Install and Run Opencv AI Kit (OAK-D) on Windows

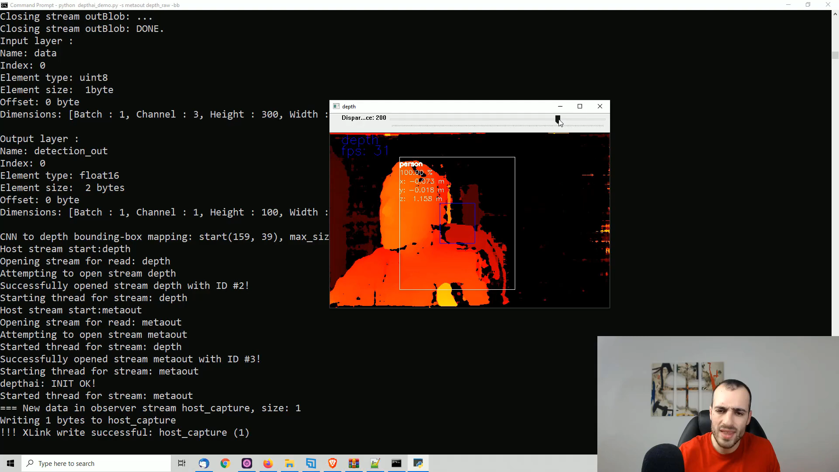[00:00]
This is depth tracking. In simple words, it's detecting how far the objects are.
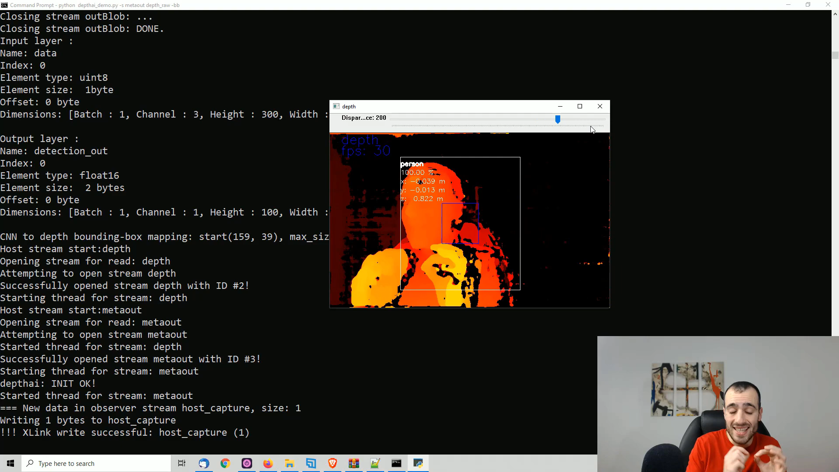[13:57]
In simple words, it's detecting how far the objects are.